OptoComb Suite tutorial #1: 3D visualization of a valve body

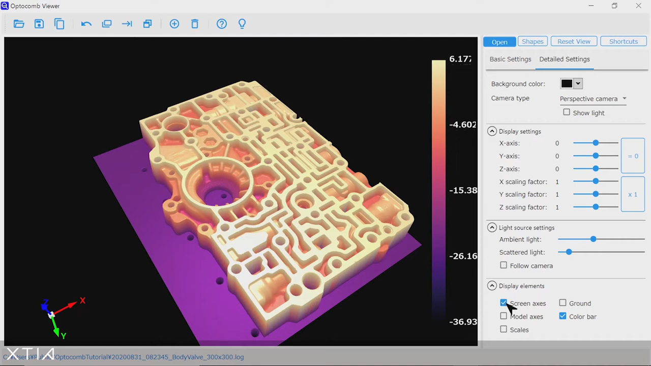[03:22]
Also, you can add a background. You can add or remove the color scale.